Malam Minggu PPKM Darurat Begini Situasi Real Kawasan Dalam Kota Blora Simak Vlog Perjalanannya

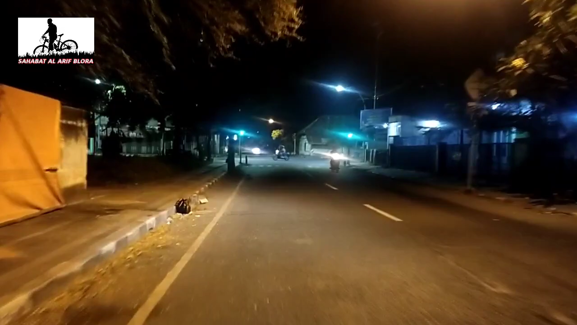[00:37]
Nah, sahabat, ini kita tepat berada
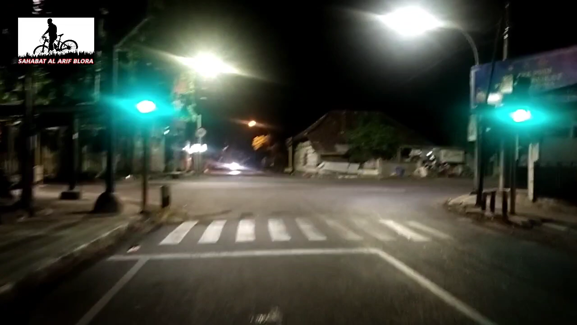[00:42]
di wilayah dalam kota Blura.
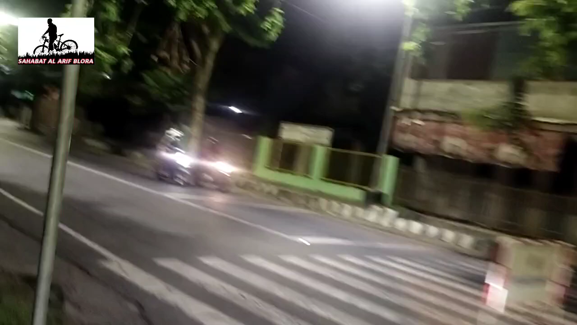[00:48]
Ini waktu menunjukkan pukul 23.00 waktu Indonesia Barat.
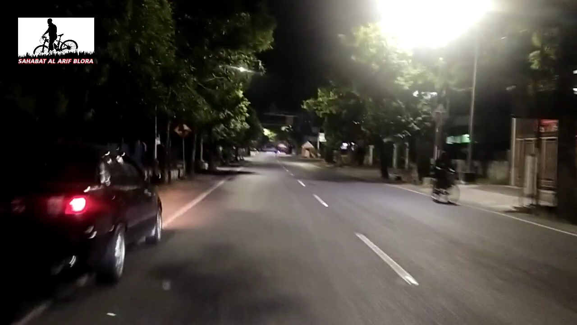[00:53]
Ini kita tadi setar dari Jalan Agil Kusumodio. Tadi baru saja melintasi Simpangpat Biantono. Ini kita berada di Simpangpat Bang Panin. Di sini ada rambu-rambu penyekatan. Dan ini kita berada di wilayah Jalan Gatot Subroto. Tepatnya di kawasan Pasar Lama. Jalannya terpantau seperti ini.
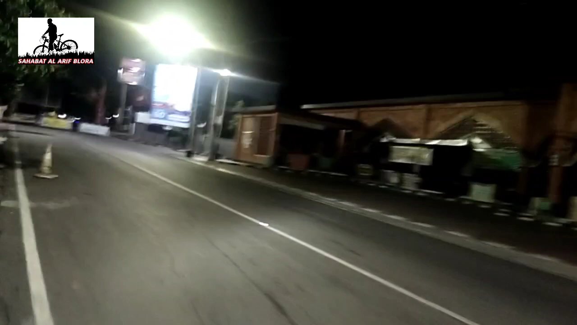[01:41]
Kita ambil ke arah kiri. Kita masuk ke wilayah Alun-Alun. Sahabat, ini situasi terpantau seperti ini.
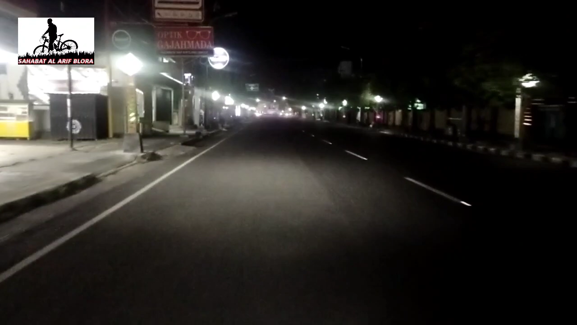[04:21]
Nah, ini kita sampai di kawasan Tugu Pancasila. Ke depan itu adalah Tugu Pancasila.
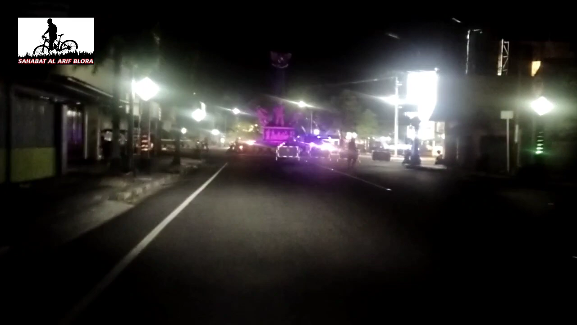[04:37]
Kita akan menyusuri Jalan Ayani ke arah Rembang, sahabat.
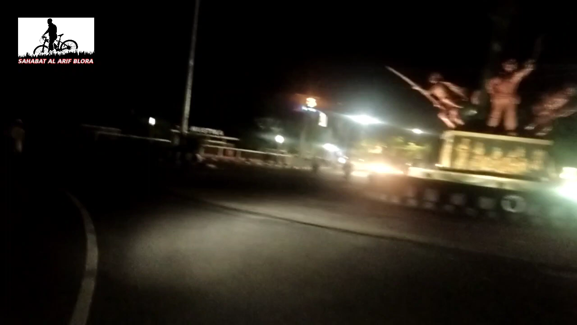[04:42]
Ini kita belok kiri. Ini di depan ini adalah kawasan Jalan Ayani. Gereja Petani. Kemudian di depan itu ada kantor Pemuda. Masih menyusuri ke arah utara.
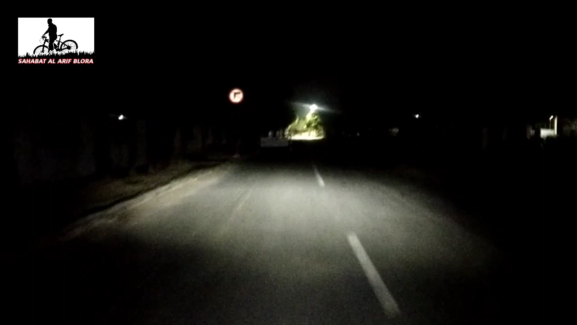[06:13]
Situasinya gelap seperti ini, sahabat. Biasanya pada malam minggu ramai. Ini menjadi sepi. Karena pemberlakuan PPKM darurat.
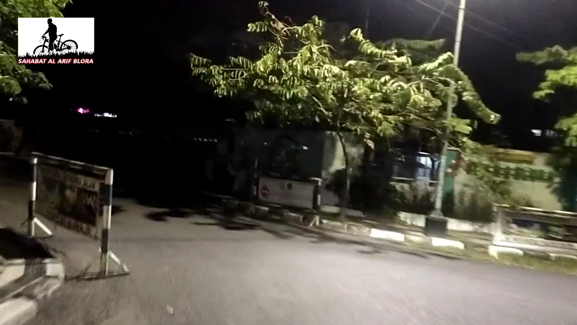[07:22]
Nah, ini. Kita akan mengecek situasi di kawasan Blok T. Benar-benar sepi, sahabat. Di depan itu adalah kawasan Blok T.